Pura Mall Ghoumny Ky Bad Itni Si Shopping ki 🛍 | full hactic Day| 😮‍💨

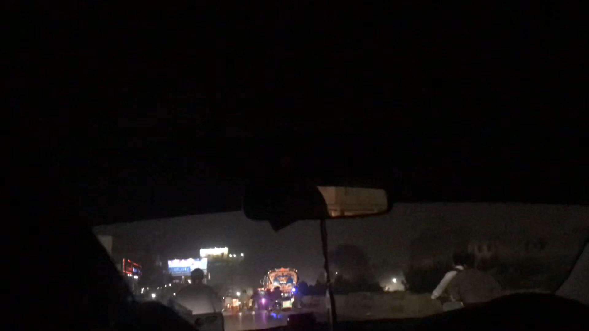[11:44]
तो फाइनली गाइस अपनी लोकेशन पे पहुंच चुके हैं सामने हमने बिल्कुल जाना है और अंधेरा बिल्कुल यहाँ पे हो रहा है।